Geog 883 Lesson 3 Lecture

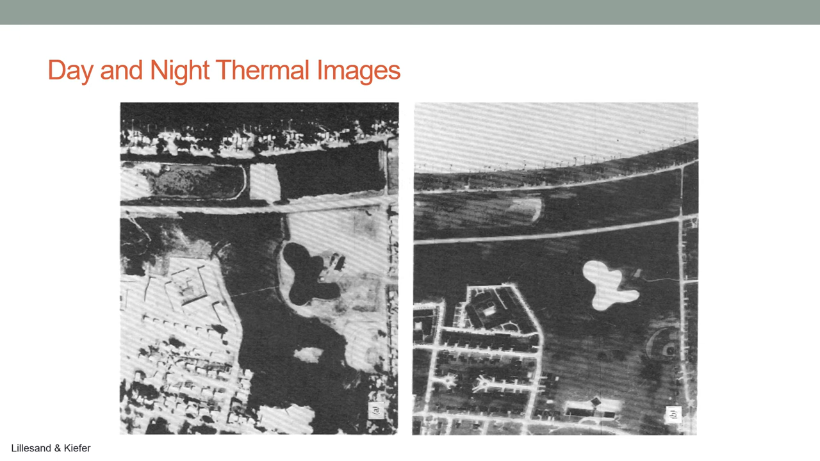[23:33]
the daytime and then you can see the regions that are warmer and emitting heat at the nighttime let's talk about a little bit about the underlying